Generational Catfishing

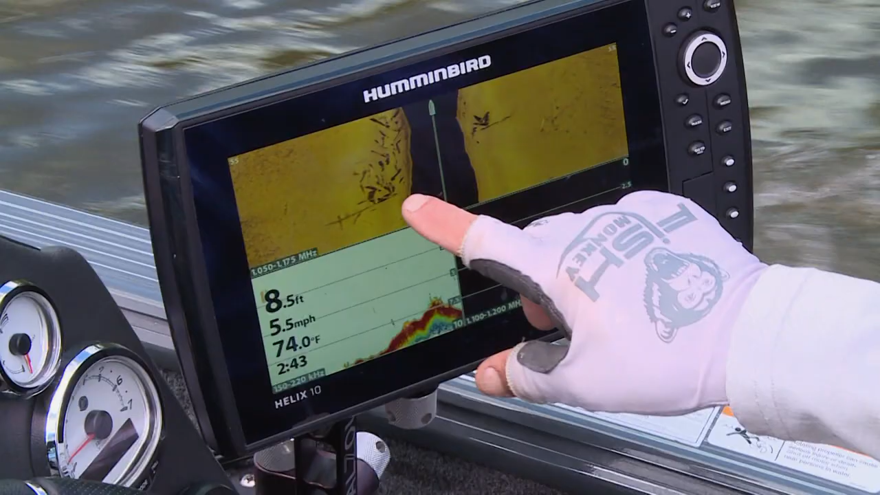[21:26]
On screen: depth 8.5 ft, water 74.0°F, speed 5.5 mph
find isolated log jams that are subsurface you know and there's a lot of as the water
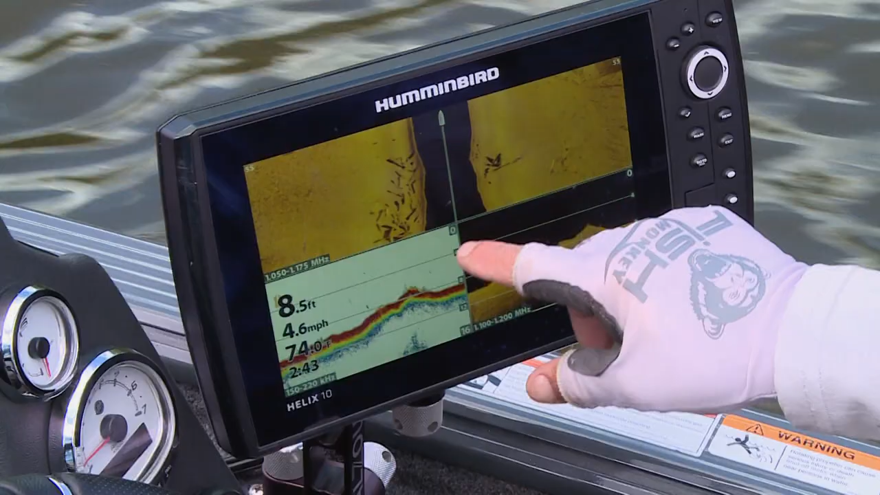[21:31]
On screen: depth 8.5 ft, speed 4.6 mph
gets lower and lower more of these fish are pulled into the middle of the river
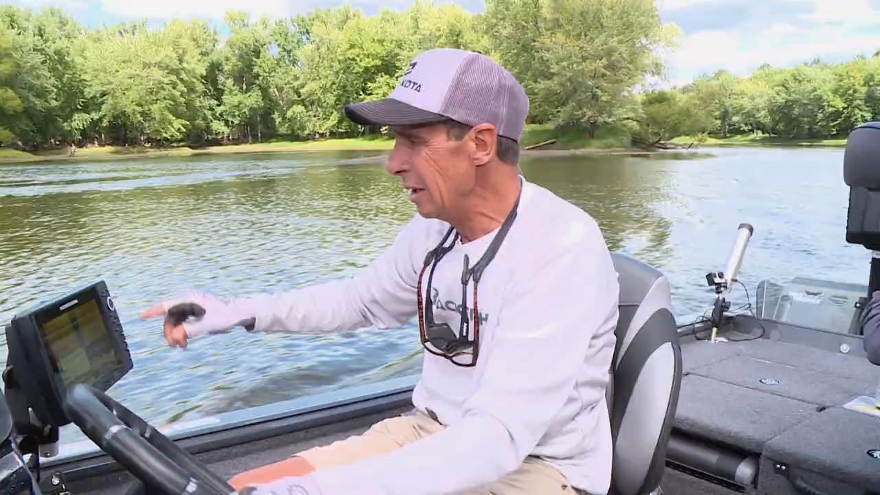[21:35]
and that enables me to find a lot of those
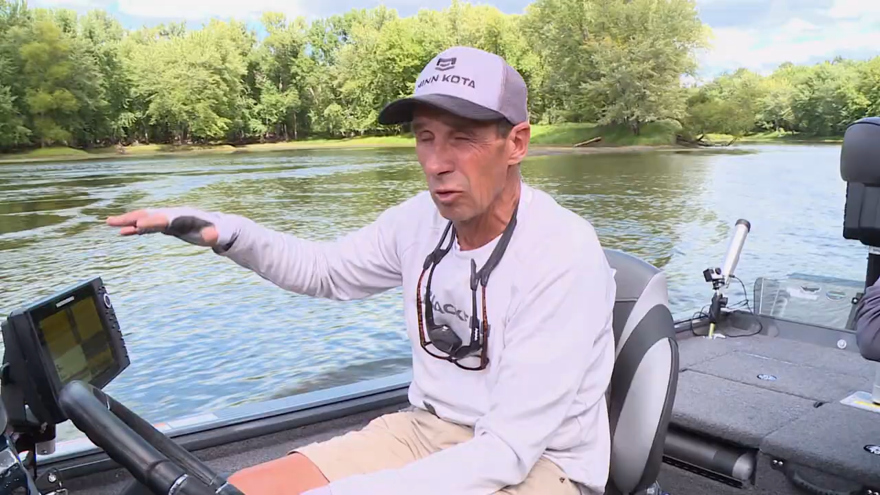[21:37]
wood jams and good log piles that is below the surface the other thing that i use a lot of in rivers
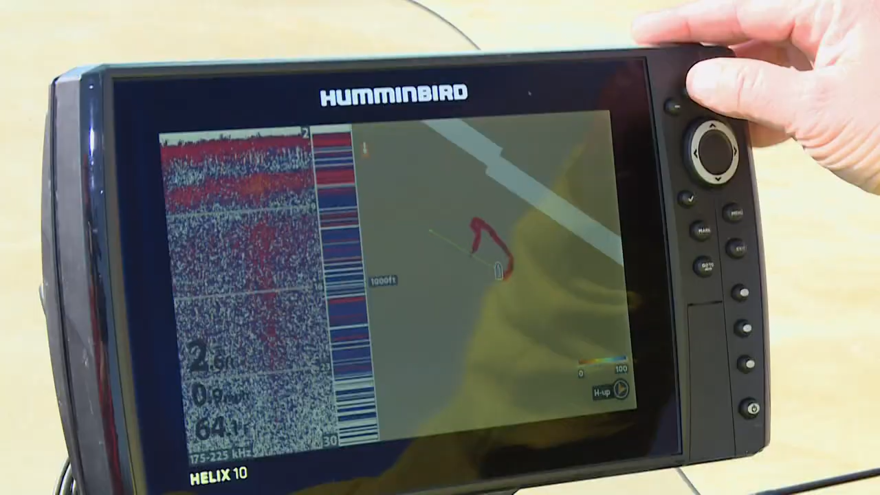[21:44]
is a feature called auto chart live i can make my own one
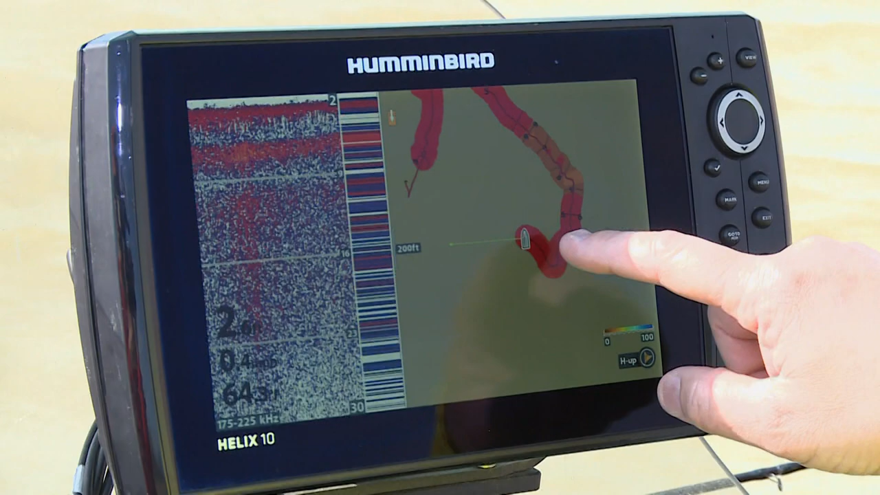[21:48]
foot accurate contour map of this river instantaneously i make three or four passes
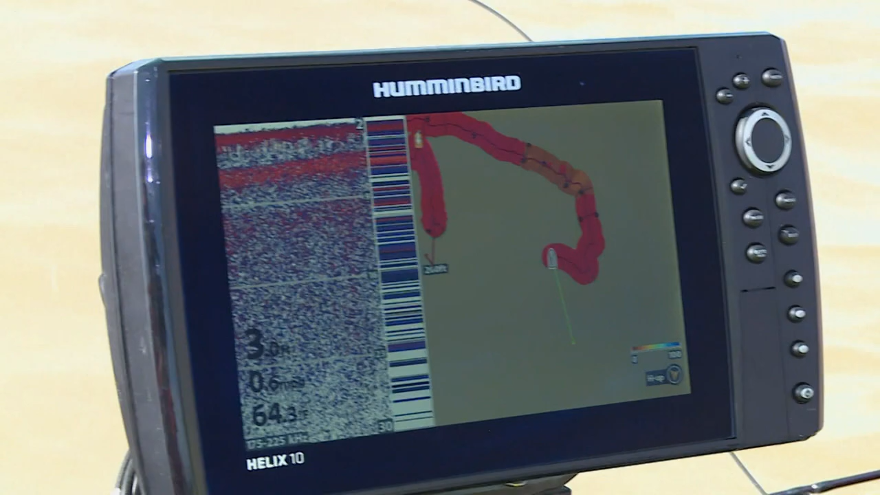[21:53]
down this river and i'll have an accurate map and not only that it has a water offset feature like all lake master uh